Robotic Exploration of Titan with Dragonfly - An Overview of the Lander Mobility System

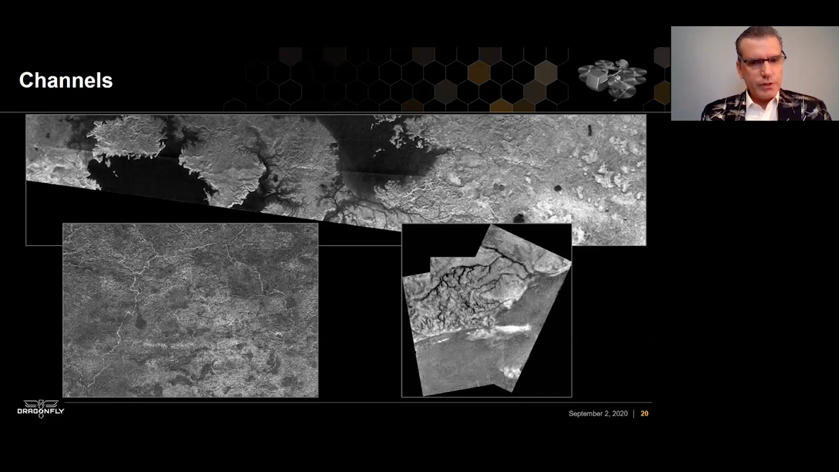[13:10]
And there are rivers, river channels, which are obvious. There are lakes in the northern hemisphere and southern hemisphere at the poles.
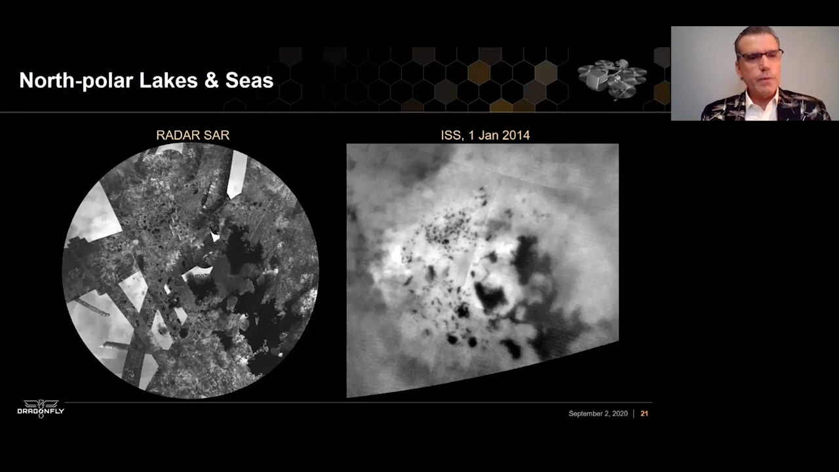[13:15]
And if you look very closely here, you can see a time lapse image over here on the right.